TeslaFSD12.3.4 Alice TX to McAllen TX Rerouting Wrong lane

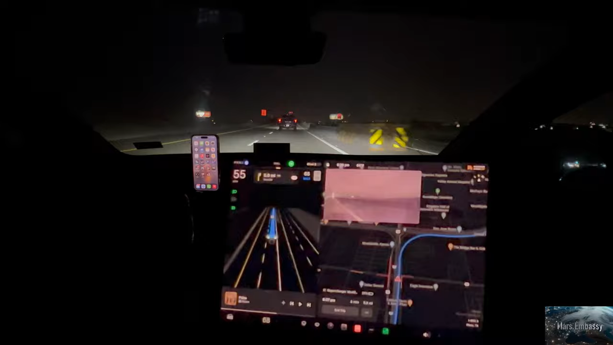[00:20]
I wasn't, you know, completely paying attention. It missed the ramp on the navigation itself. So this is going to have to try to figure out what to do. This is going to have to turn around. Okay, it's remapping. And, you know, I don't have minimal lane changes on. So it should have changed lanes, but it didn't.